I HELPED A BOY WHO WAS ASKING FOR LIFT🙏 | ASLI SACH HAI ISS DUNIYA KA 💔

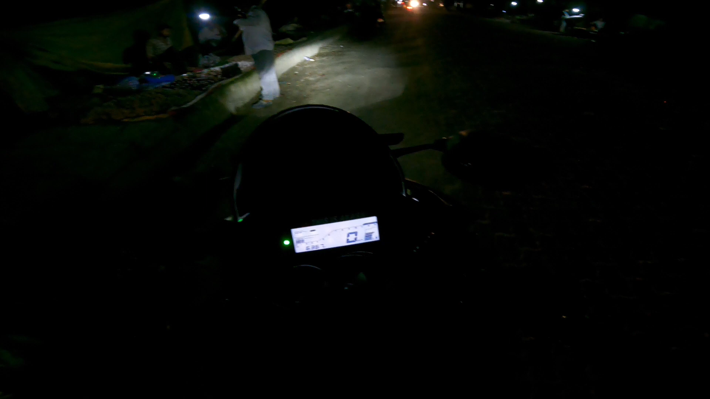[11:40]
देखो भाई रिक्स लेके जा रहे है चालान मौलान हो जाएगा तो पैसा देने परेगा तुमको ठीक है चलो भाई इस भाई को लीफ दे जेते है ब्रीज के पार किधर जाना है हाँ स्टेट तो किधर जगा का नाम हाँ आच्छा उधर ही ड्रॉप करना है
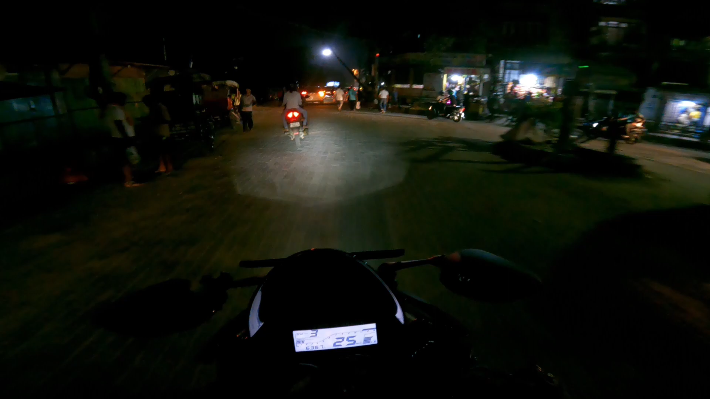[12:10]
चलो भाई या कर दे अब अब उपर जाओंगा ठीक है इदर कर दे ड्रॉप चलो चलो उतर जाओ वेलकम